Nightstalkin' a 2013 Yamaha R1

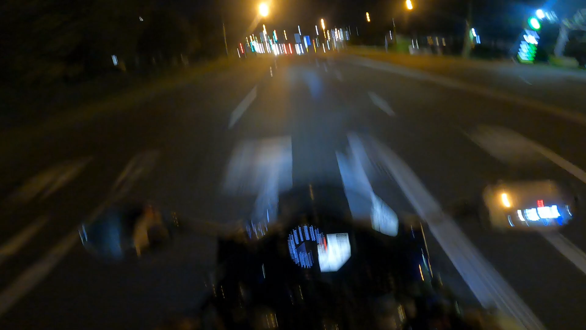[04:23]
Don't really need to repeat that on the way home I don't think Speed camera And red light camera Go you good thing Go 11.30pm Oh Jesus Christ The missus is going to kill me